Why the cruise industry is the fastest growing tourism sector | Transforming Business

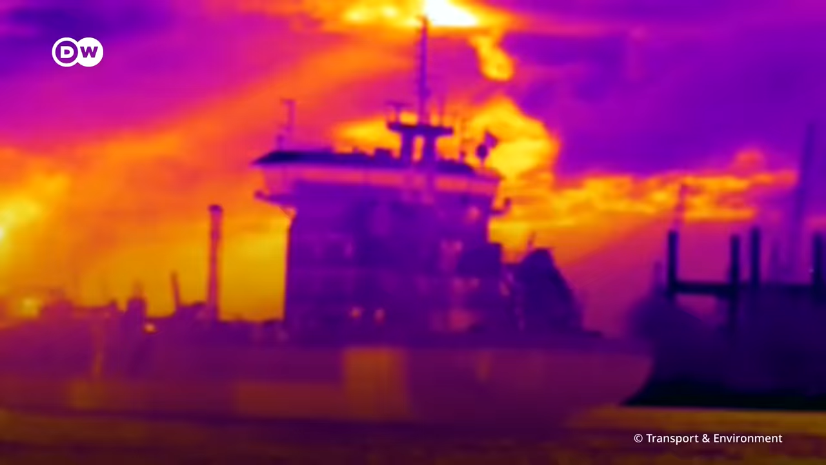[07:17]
The clouds you see illustrate the methane that's escaping, the methane slip.
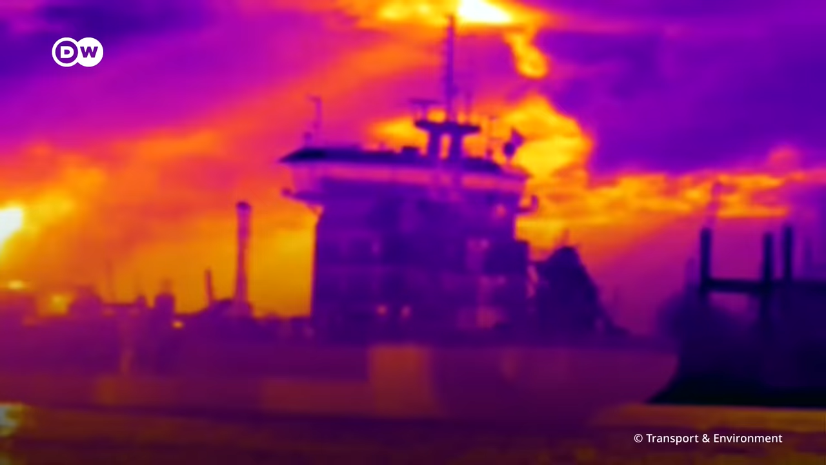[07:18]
The more methane, the bigger the cloud.